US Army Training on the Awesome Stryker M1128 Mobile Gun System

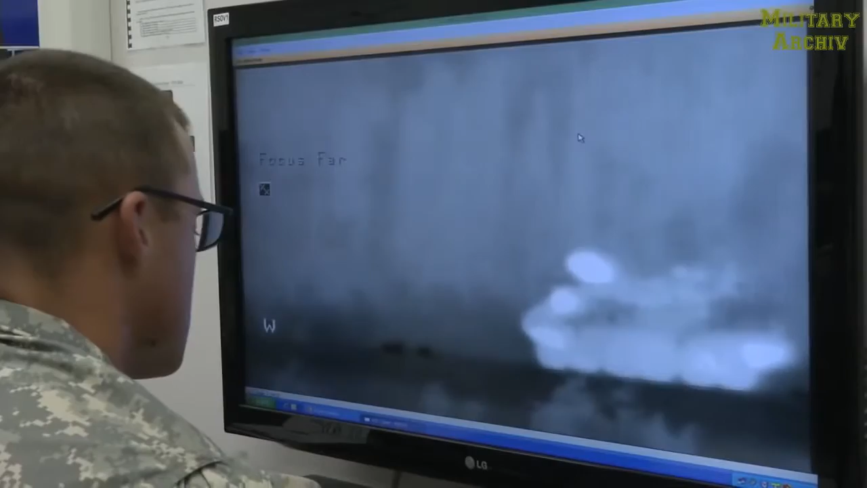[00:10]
If they shoot a one-five round from here, that's where it's going to be. .